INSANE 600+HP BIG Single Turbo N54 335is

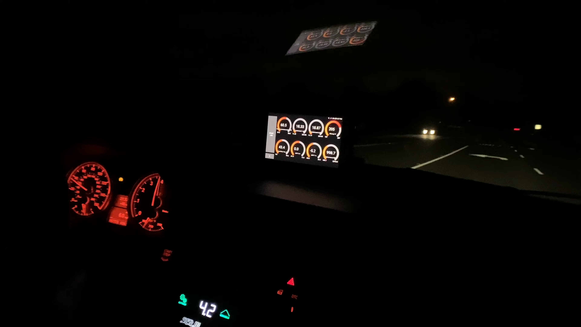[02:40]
Oh man, no, don't do it. Oh my, V6 Challenger, everybody. That 1-2.